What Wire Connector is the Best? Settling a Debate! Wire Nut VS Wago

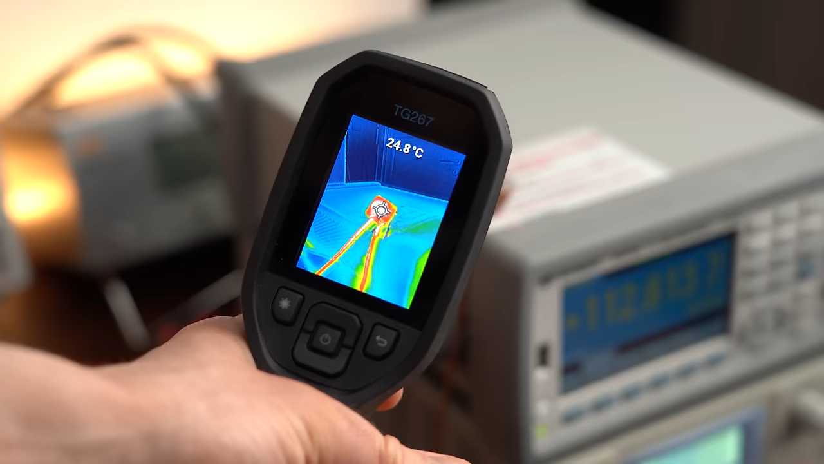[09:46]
On screen: spot 24.8°C
You can definitely feel that heat when touching and see it through a thermal imaging camera while
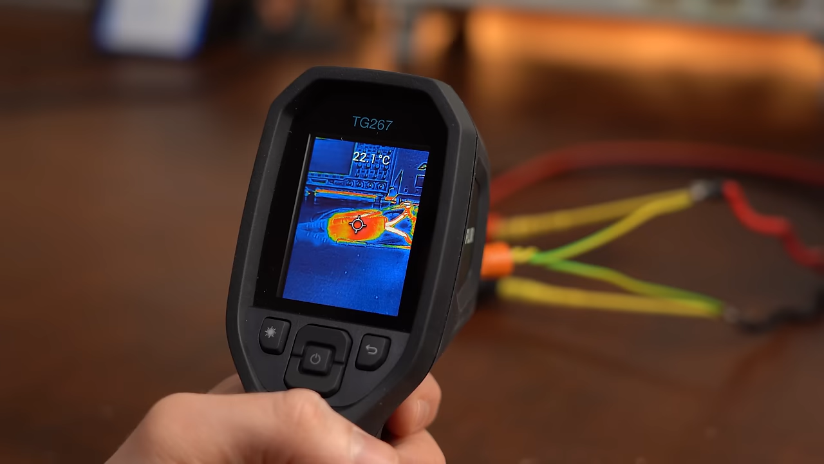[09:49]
On screen: spot 22.1°C
the other two connectors basically stayed at room temperature with 20A flowing through them.